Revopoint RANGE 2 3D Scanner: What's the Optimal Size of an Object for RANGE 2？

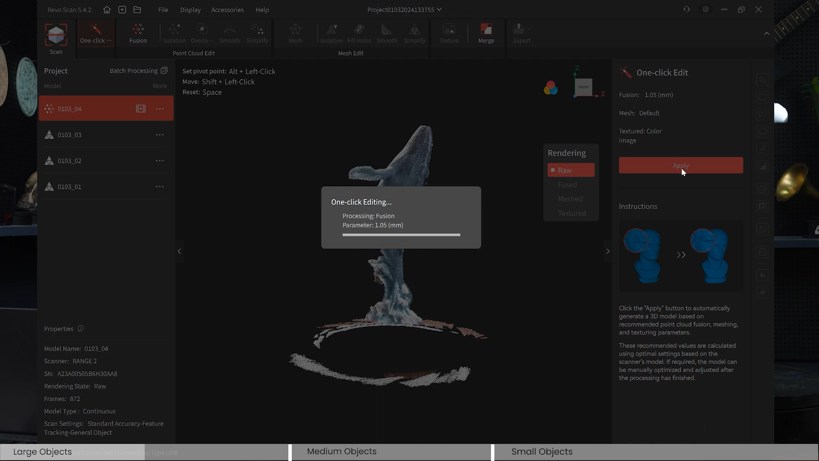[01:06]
and again we're looking to see how the details turn out this is a good starting point for range
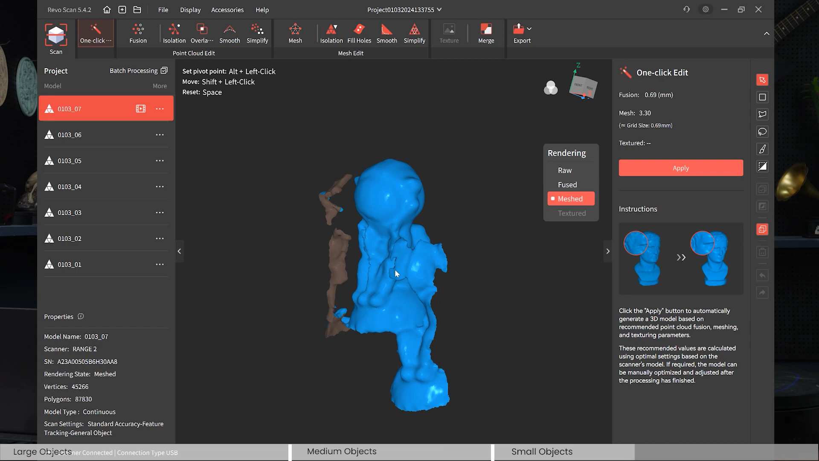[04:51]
i didn't capture the correct shape of the astronaut so this is a good example of a don't you don't want to necessarily
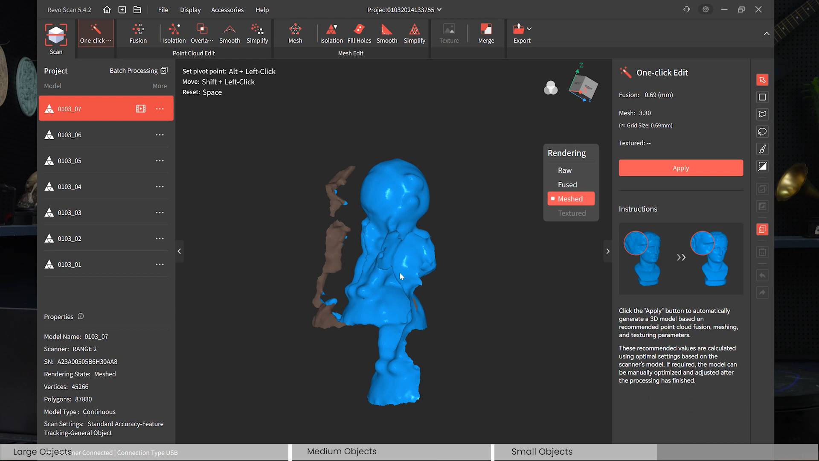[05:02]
scan something as small as that with range 2 it's really appropriate for mini or the pop series but ultimately mini because even the ship